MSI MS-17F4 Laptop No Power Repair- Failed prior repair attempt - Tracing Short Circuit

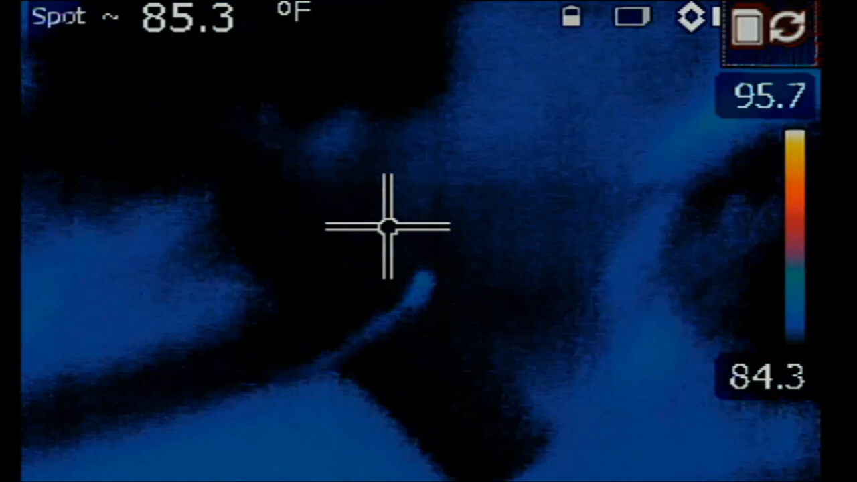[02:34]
On screen: spot 85.3°F
all right so let's see i injected one volt and
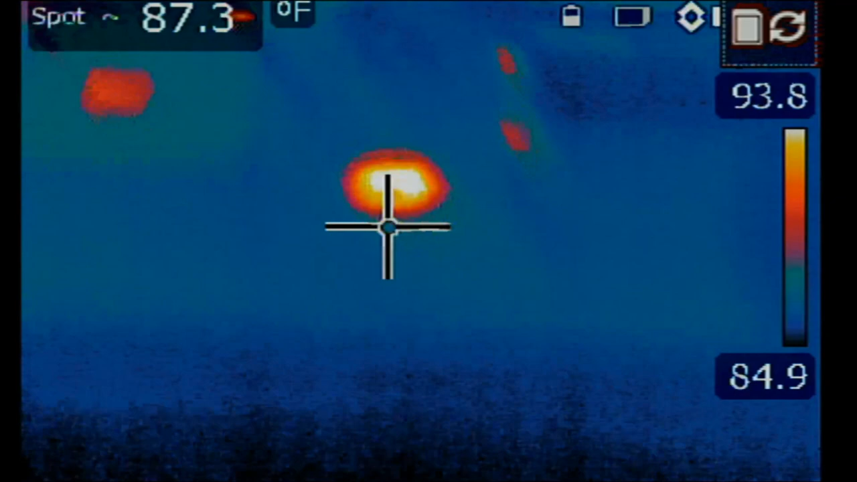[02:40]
On screen: spot 87.3°F
right there right there right there right here
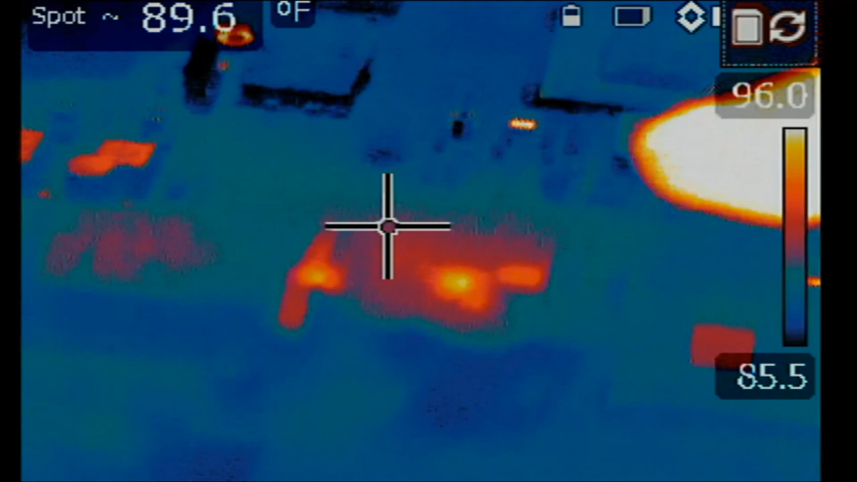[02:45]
On screen: spot 89.6°F
let me show you what i did i injected voltage at the shorted area of the mosfet which is right over here and we found a heat spot right over here